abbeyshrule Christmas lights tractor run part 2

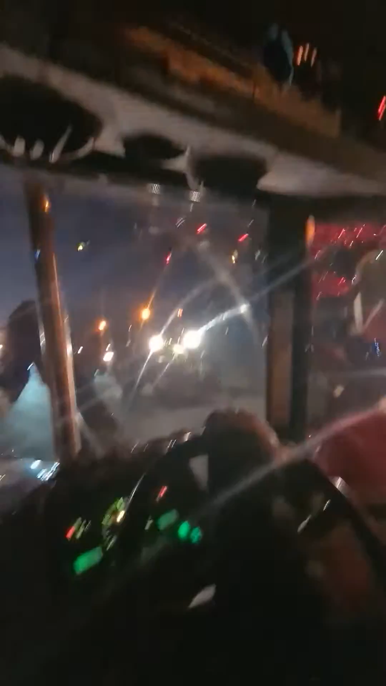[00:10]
There's more tractors and lorries. I think I only seen like two vans. No, it's not really a tractor run. It's really like anything with life. It's a fundraiser tractor run. Yeah. Anything with lights. Just basically every tractor on the fundraiser.